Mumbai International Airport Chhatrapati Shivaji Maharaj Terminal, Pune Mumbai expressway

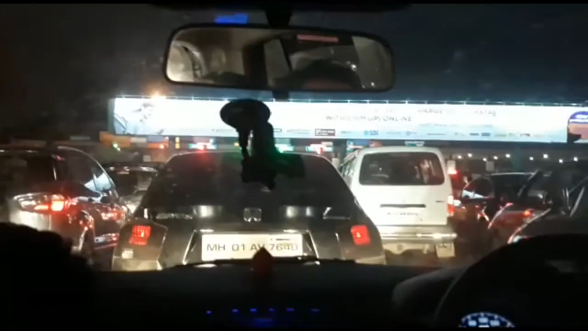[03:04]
और यह दूसरा टोलना का अभी शाम हो गई है, इसलिए यहाँ पर जादा ट्राफिक है और यह सेकंड्ड टनल
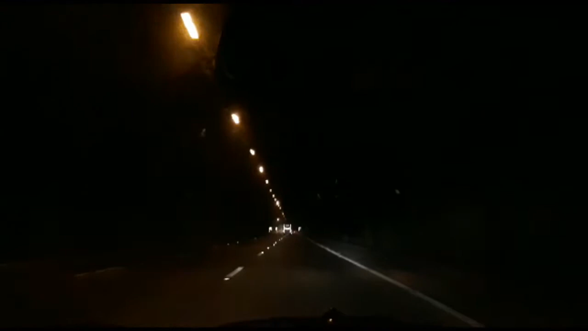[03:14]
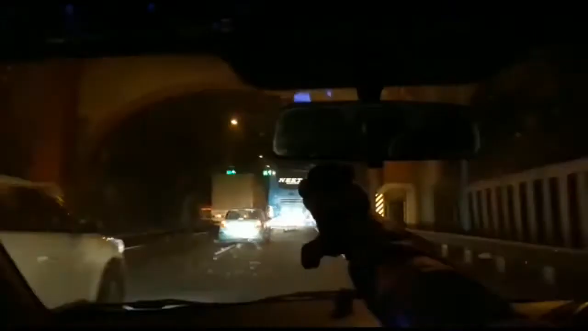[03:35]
और प्रेंड्स यह देखिये, तीसरा टनल